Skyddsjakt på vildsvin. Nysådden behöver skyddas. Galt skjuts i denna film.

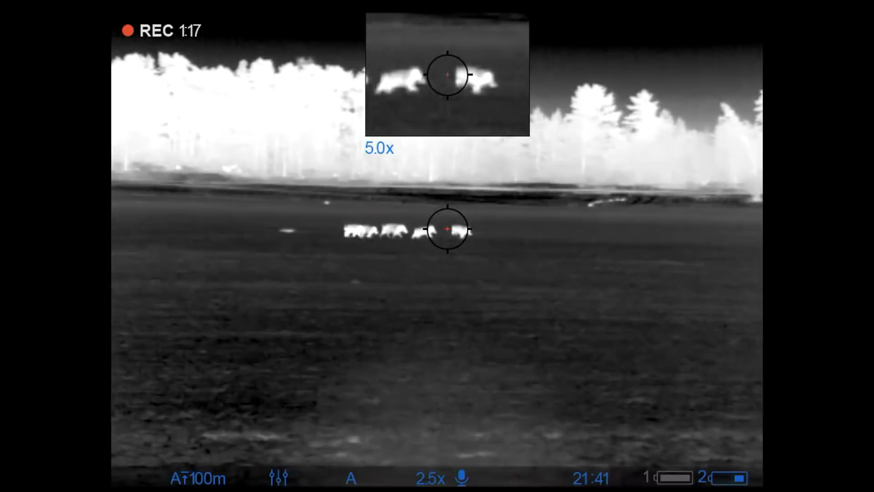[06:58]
Ja, men de är inte, de förstår inte vad som händer.